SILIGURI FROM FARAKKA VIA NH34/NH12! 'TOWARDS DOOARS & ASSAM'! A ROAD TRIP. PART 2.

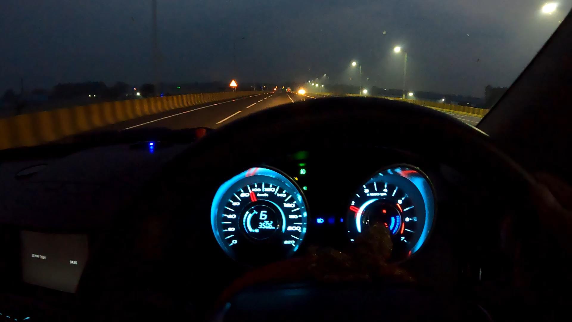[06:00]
রায়গঞ্জ শহরকে ডান হাতে রেখে আমরা রায়গঞ্জ বাইপাস ধরলাম, একদম নবনির্মিত রায়গঞ্জ বাইপাস।